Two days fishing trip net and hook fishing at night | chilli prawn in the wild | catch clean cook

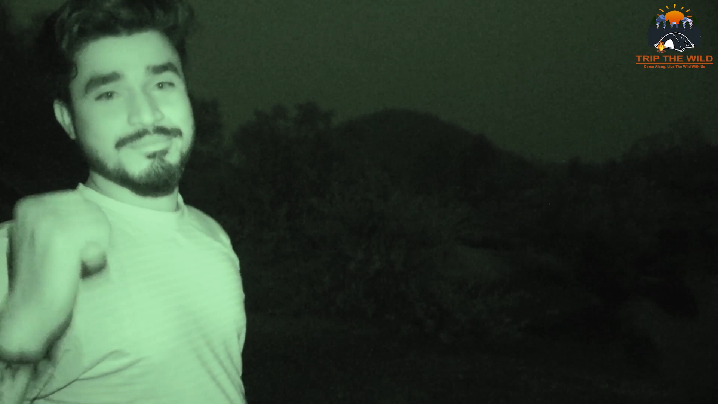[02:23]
तो हम लोका जो पहला स्ट्राइक था उसमें कुछ नहीं मिला लेकिन बी पॉजिटिव फोफ देखते हां देखते होता है
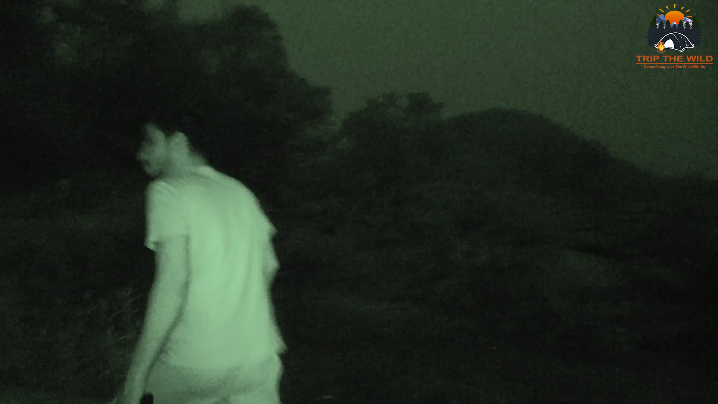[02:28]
और कि है और यह दिखिया हमारा सेकंड स्ट्राइख हैension
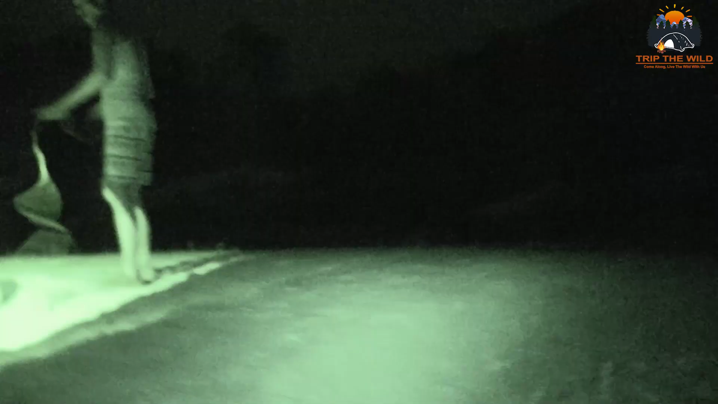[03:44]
देखे हम लोग अभी मतलब लाइट लगा के अच्छा कासा साइस
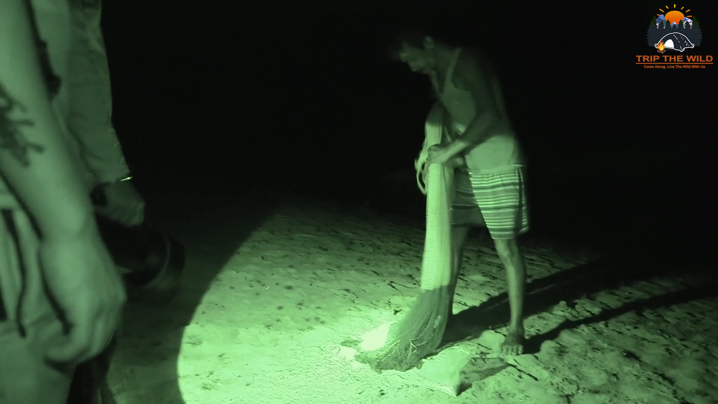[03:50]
का प्राउन दिखा है जिसको पकड़ने के लिए दिखी पुरा काका फून रेटी है एक्जैक्ली वही पे दिखा है
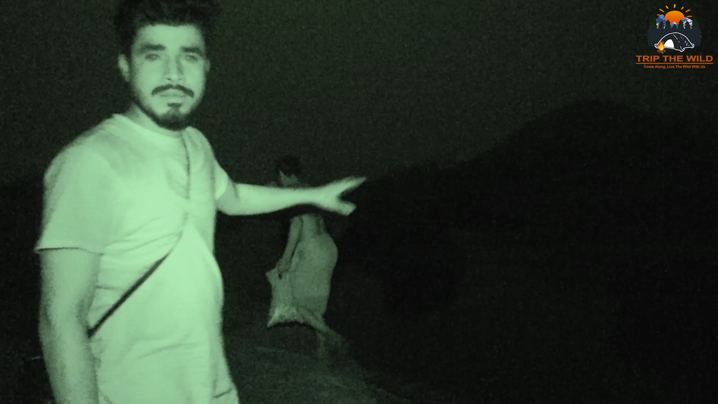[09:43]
जाता दिया जाने के बाद फिर वहां पांच-दर्स मिट वेट करते हैं